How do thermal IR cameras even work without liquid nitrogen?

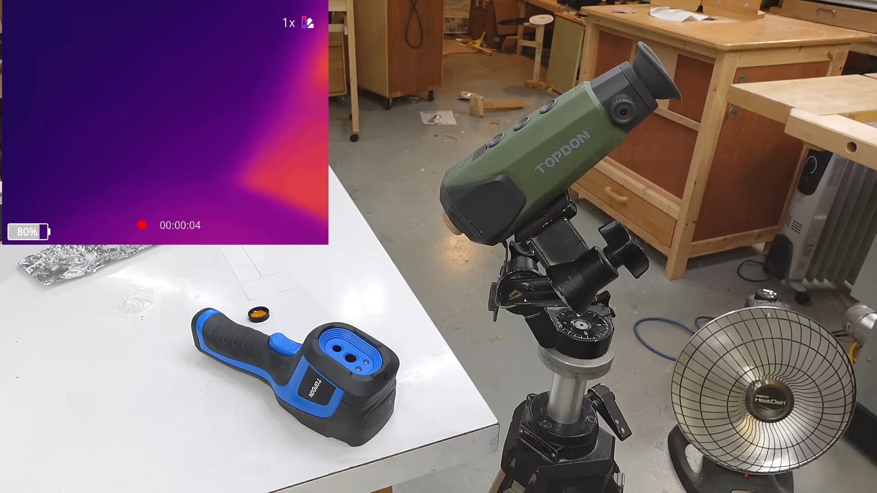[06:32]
And now I've got to focus this on the lens here.
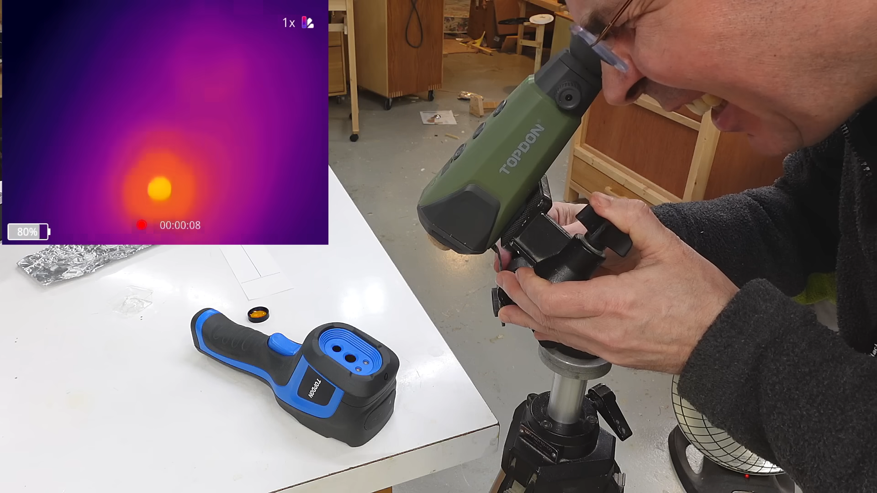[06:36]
Oh I got that in focus I think just about right.
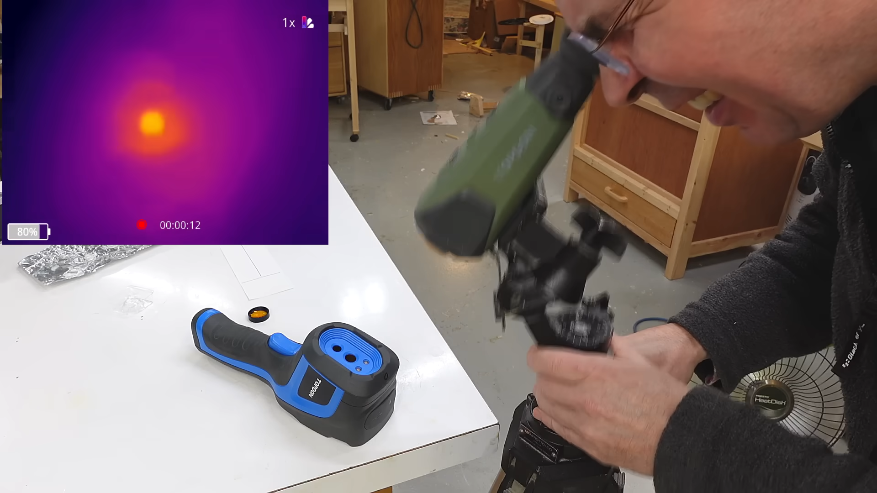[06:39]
So that's watching the lens in here. Come on.
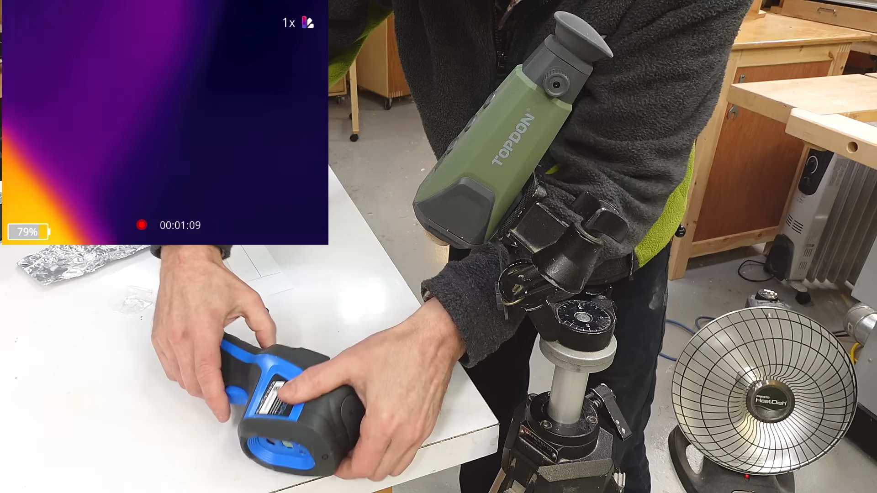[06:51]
I think it does it more when it gets turned off and on. So let's turn it off and on again. There. And again. And again. And again. Yeah it's quite clickety when it's just been turned on. So given how the lens on here looked a little bit darker when I closed the shutter that tells me the sensor in there must be a lot warmer because we actually saw the infrared coming out from the sensor